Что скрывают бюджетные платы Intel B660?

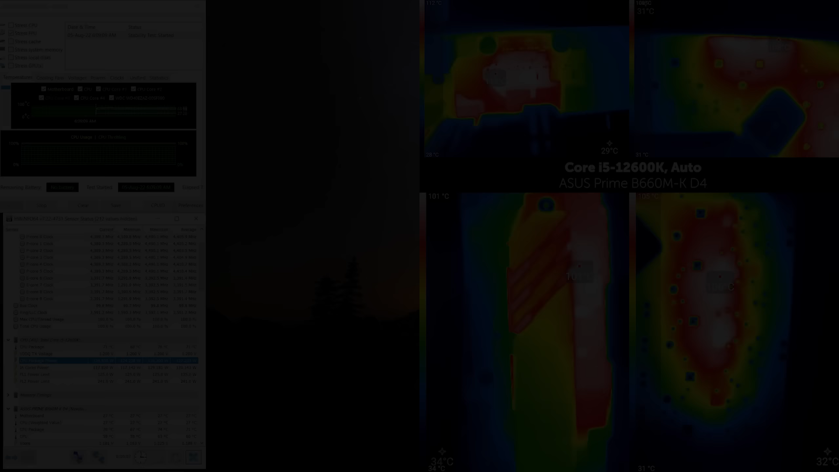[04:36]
Asus Prime по умолчанию устанавливает долгосрочный лимит мощности в 125 Вт. Это немногим меньше энергопотребления нашего i5-12600K. И этот лимит вполне оправдан – температура в зоне питания процессора превышает 100 градусов по Цельсию во всех плоскостях. Что с лицевой стороны слева над сокетом, что с обратной. i7-12700 и i9 уже противопоказаны, разве что только для игр подойдут.
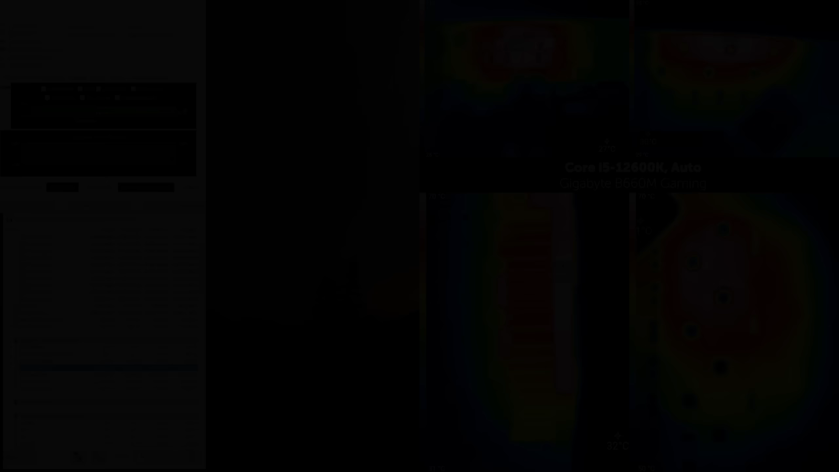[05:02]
Gigabyte B660M Gaming по VRM – это та же самая H610S2H, но с радиатором. И в ролике, где мы различными способами старались остудить VRM, было ясно, что греется он не только слева от сокета, но и над ней.
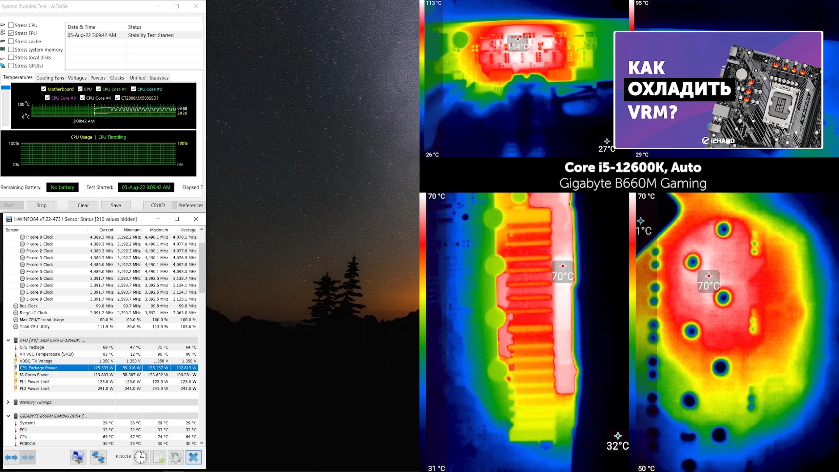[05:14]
Однако Gigabyte решили принять полумеры, ну и вот полурезультат – троттлинг начался уже через 2 минуты.
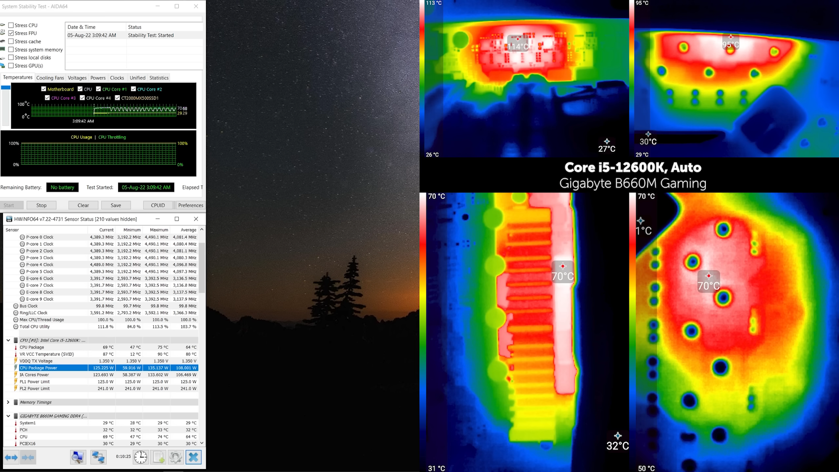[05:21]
То есть она ещё хуже, чем Asus, но P1 лимит при этом тот же. MSI при входе в биос сразу предложил установить лимиты мощности с запасом.
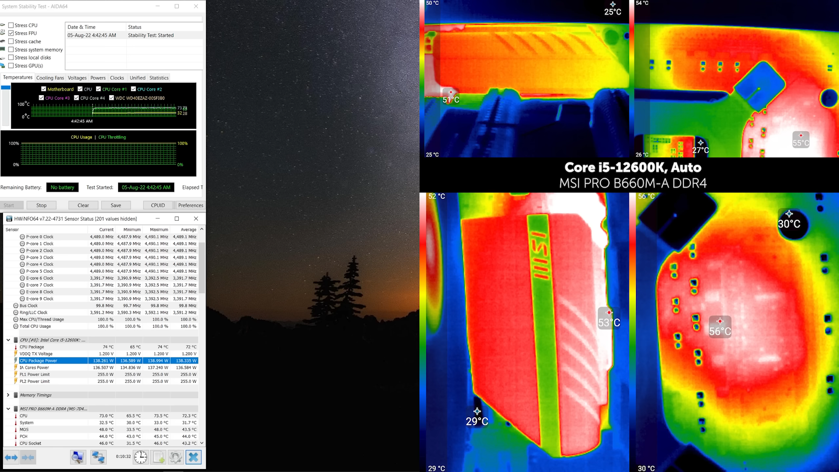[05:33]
Оно и видно – для неё 12600K не представляет угрозы, поэтому сразу устанавливаем i7-12700K. Он у нас горячий, поэтому кулер не выдержал более 200 Вт, а это потребление более чем в полтора раза выше, чем у 12600K. VRM с обратной стороны платы прогрелся до 82 градусов, что вполне допустимая температура, и даже если накинуть ей 10 градусов, поглощённые текстолитом.
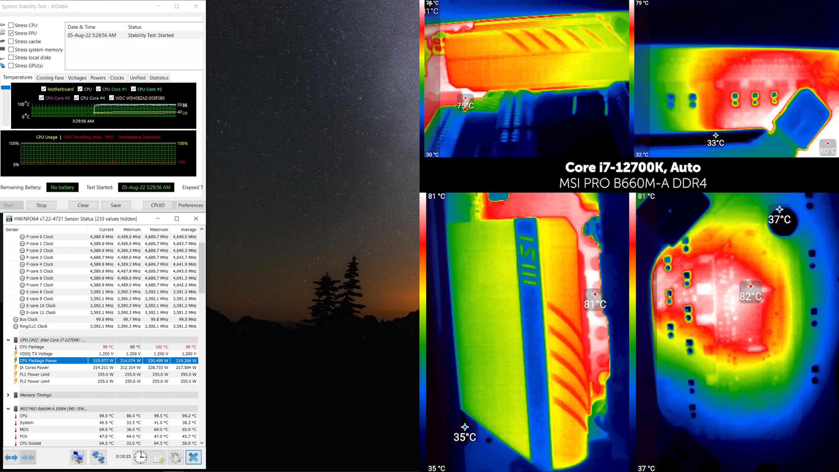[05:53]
Лимит в 255 Вт ей впору.
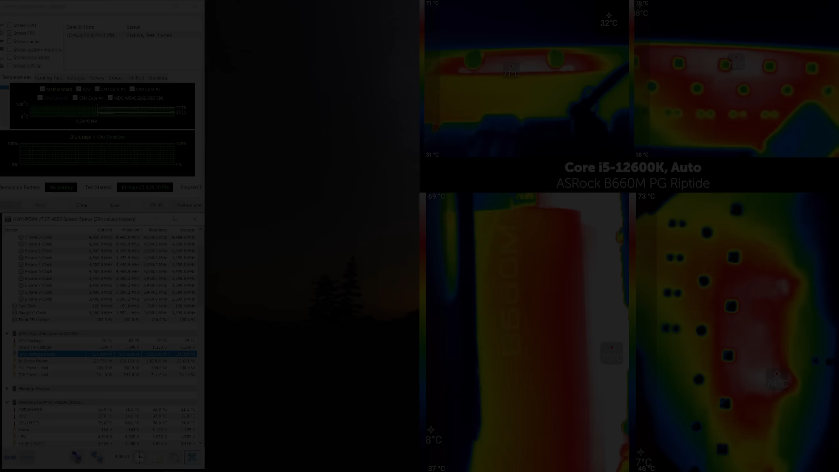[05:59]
Esrock выделилась. VRM здесь неплох, хуже, чем у MSI, но куда лучше, чем у первых двух плат. Стоковый 12600K с энергопотреблением около 130 Вт для неё тоже не представляет сложности.
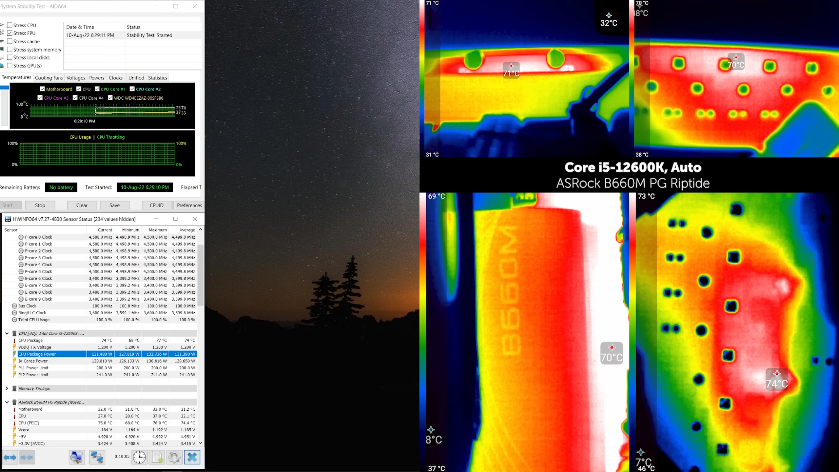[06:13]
Учитывая потребление i7-12700K нам нужно увеличить лимиты энергопотребления.
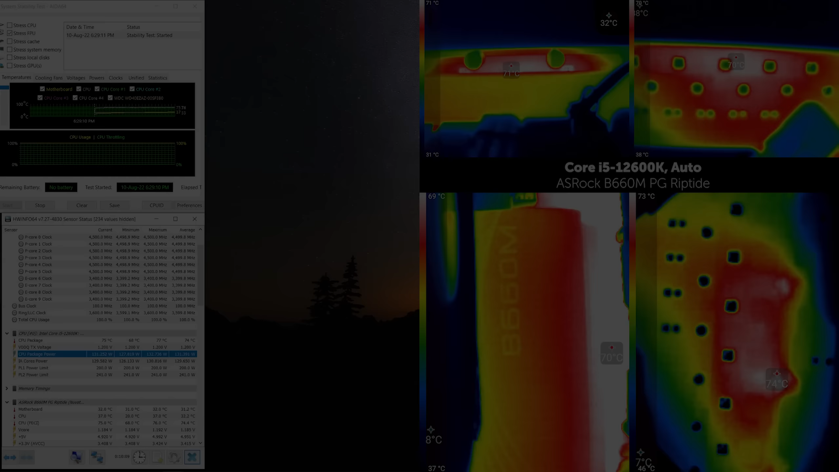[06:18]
Пункт Base Frequency Boost повышает долгосрочный и краткосрочный лимит максимум до 160 Вт,
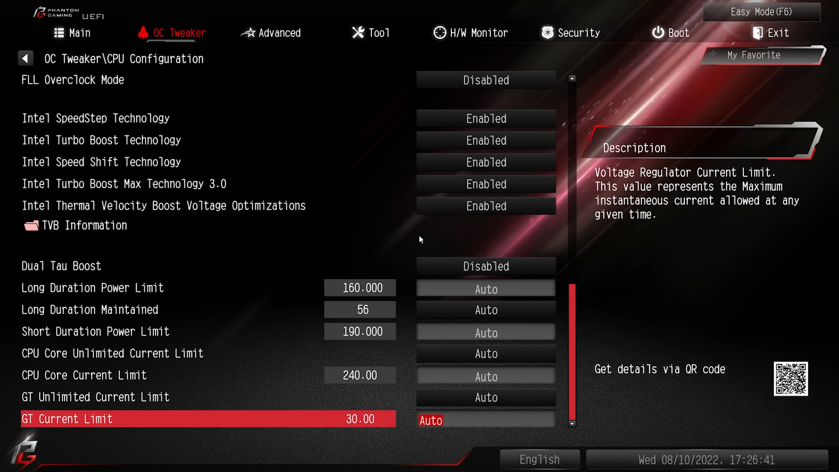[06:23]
однако самостоятельно подкрутить долгосрочный лимит плата выше 125 Вт не позволит. При этом если максимально продлить и увеличить краткосрочный лимит мощности, а после снова выставить ранее упомянутую настройку на 160 Вт,
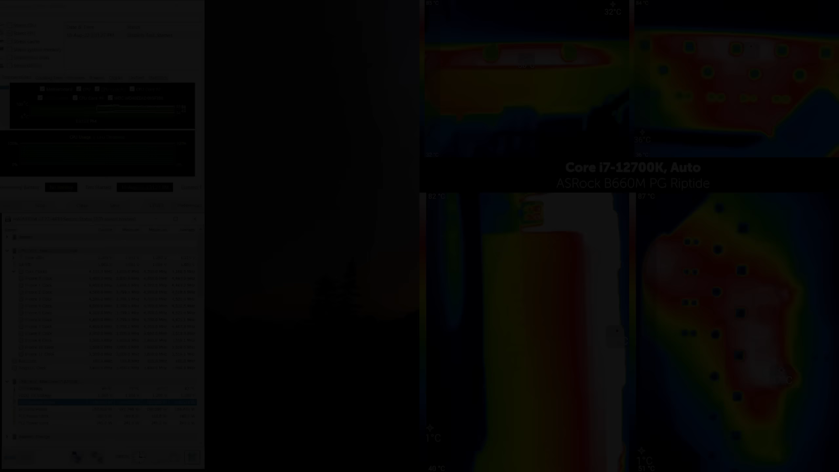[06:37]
то в течение почти четырёх минут лимит будет равен 241 Вт, а по истечении 160 Вт. Естественно, такое потребление даётся VRM тяжелее, температура становится ближе к сотне, ведь мы помним про то, что с обратной стороны показатели меньше градусов этак на 10. Но и это ещё не всё. Если установить бета-версию BIOS,
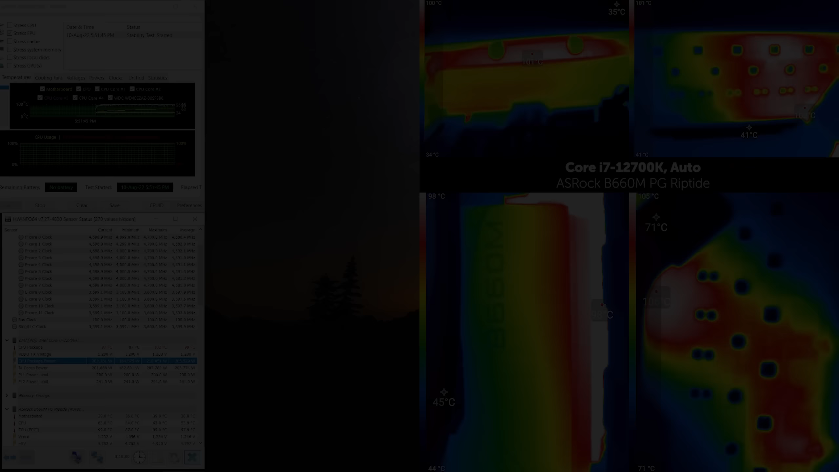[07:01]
то с ним нам будет доступно уже 200 Вт в долгосроке, и вот это действительно предельный лимит для эсро-криптайт. Выше не нужен, так как температура уже перелезла за сотню.
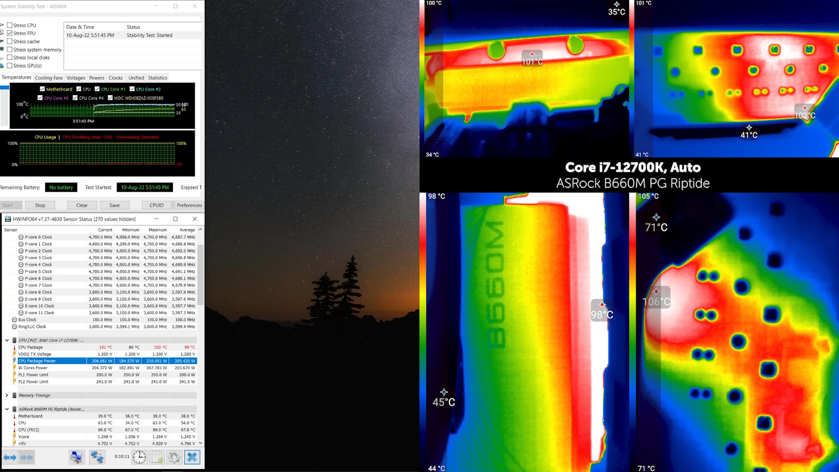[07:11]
Этот стресс-тест проводился на максимальных оборотах корпусных и кулерных вентиляторов,